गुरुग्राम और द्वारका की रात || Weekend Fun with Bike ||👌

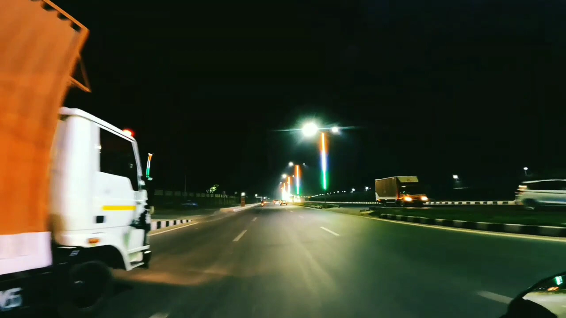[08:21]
का एक्सप्रेस वे तो यह है भाई दौर का एक्सप्रेस वे
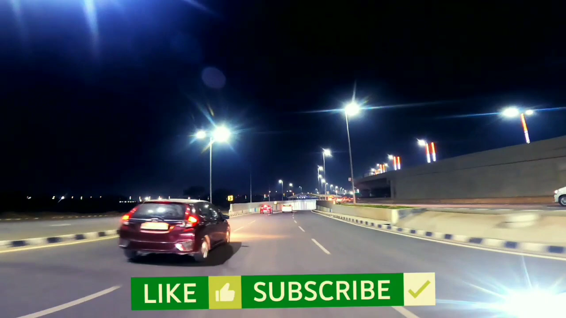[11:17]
लेकिन यह जो अंडर पास है ना भाई एक नंबर
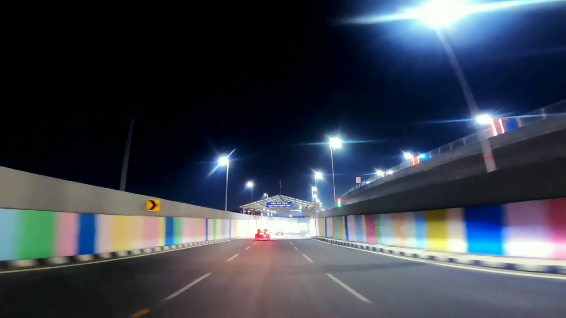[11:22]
इस पे लिखा हुआ है अभी फॉर पॉब्लिक फॉर ओनली ट्राइल
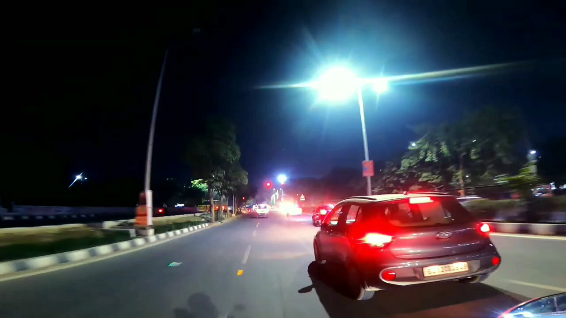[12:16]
और एक तरफ सामने हमारे रेट लाइट
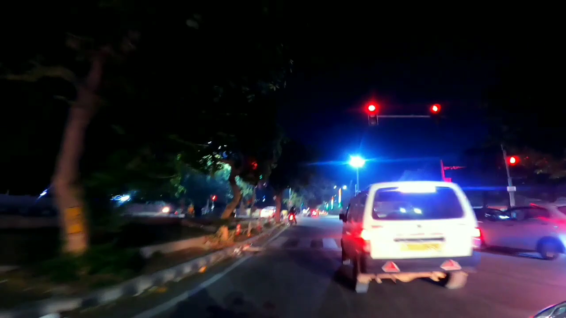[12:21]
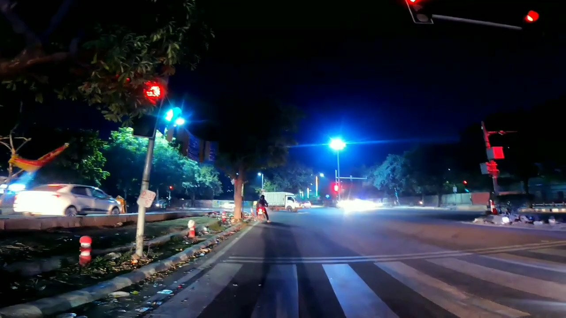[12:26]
तो भाई रेट लाइट सेंब लोग निकल गए है यह रोड भी बहुत फूबसूरत है यार यह एक नमबर दिल्ली
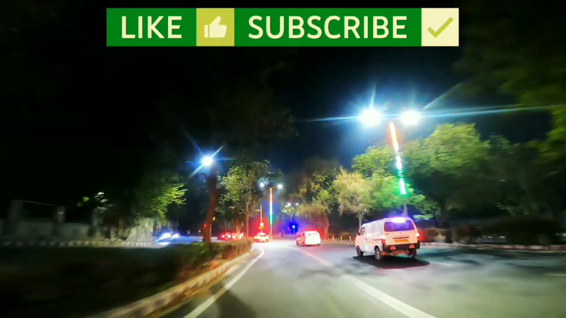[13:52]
कि रोड अच्छे होते हैं तो स्पीड आपकी मेंटेन रहती है यहां फिर से एक रेड लाइट फिर से रेड लाइट से निकल गए और फिर अपनी राइड हो गई है स्टार्ट